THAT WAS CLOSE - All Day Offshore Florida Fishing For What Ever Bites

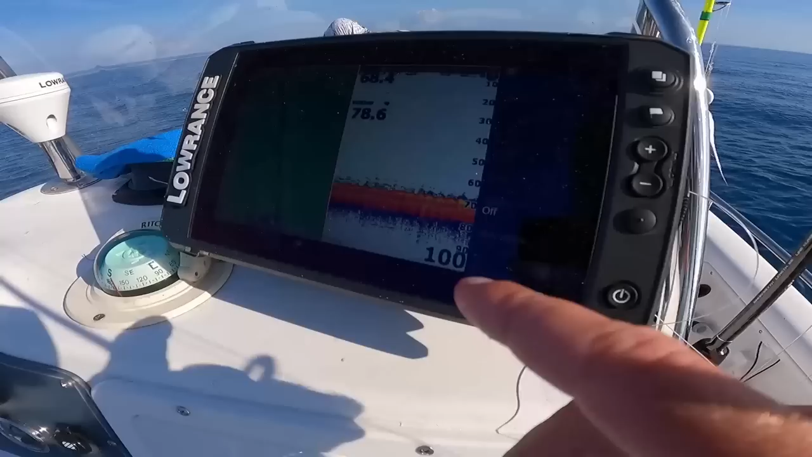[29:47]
All right, if you guys see right here on the screen, that's all snapper, just right above the bottom.
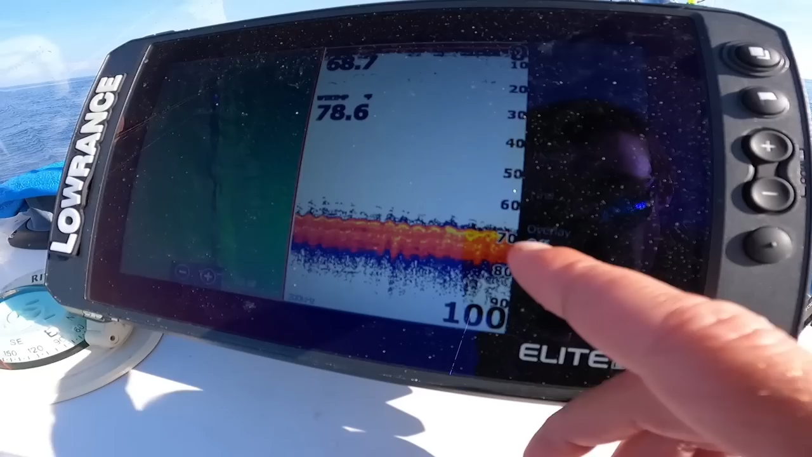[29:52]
Those little specks of dark blue, purple. And so I'm rigged up on the same rod again here with a very similar rig that we were using for mutton, but just a lighter sinker.